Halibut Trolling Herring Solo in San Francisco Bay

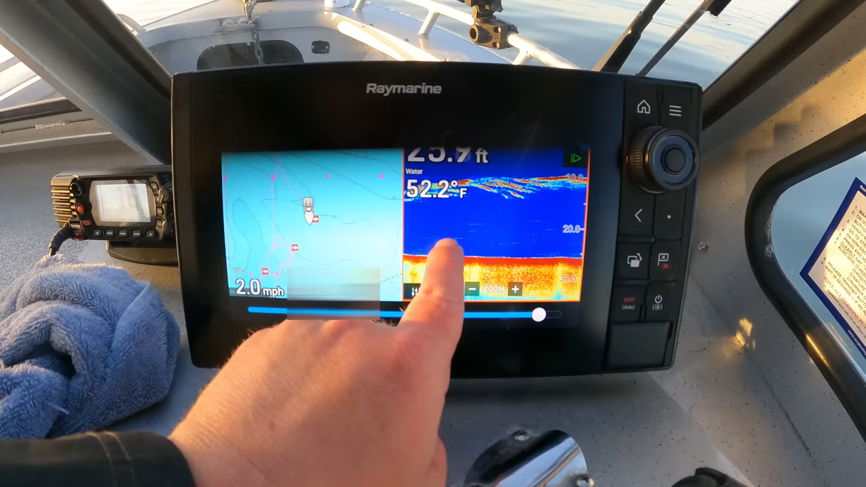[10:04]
On screen: water 52.2°F, speed 2.0 mph
school of something pretty big those are big fish several of them so you're going to want to check your bait you know every every 15 20 minutes make sure you haven't been bit you know a scratched bait or if you pick up some debris